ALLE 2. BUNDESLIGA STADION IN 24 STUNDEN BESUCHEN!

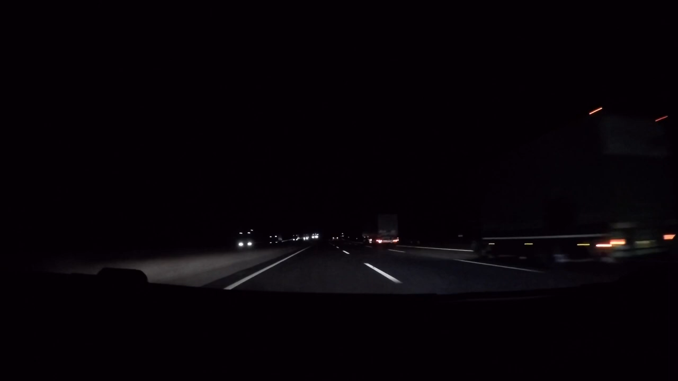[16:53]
So, es ist jetzt endgültig dunkel. Wir sind tatsächlich gut in der Zeit.
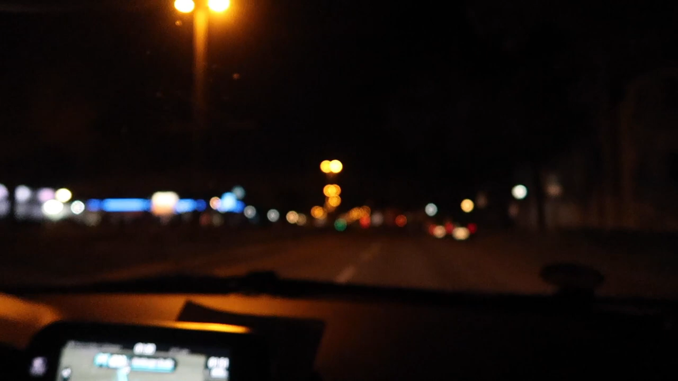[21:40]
Also es wird eine enge Kiste. Wir müssen jetzt aber gleich hier sein. Noch 500 Meter. Ich sehe allerdings nicht so gut, es ist auch dunkel. Ne? Hier irgendwo werden wir es gleich finden und dann. Wisst ihr ja, wie es geht, hochhalten und so. Wir sehen uns gleich.
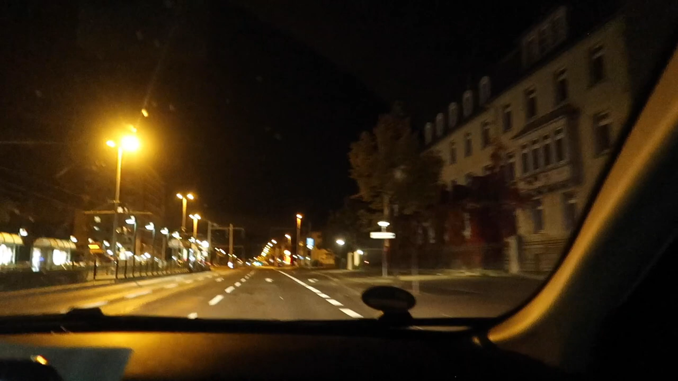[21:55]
Also es wird eine richtig spannende Kiste. Wir haben aber momentan 9 Minuten Luft.
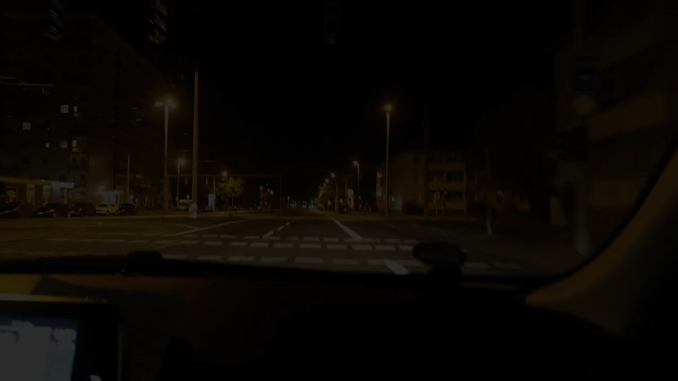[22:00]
Eintracht Fanshop Stadion ist da hinten. Da hinten war auch, kommen wir da hin, da war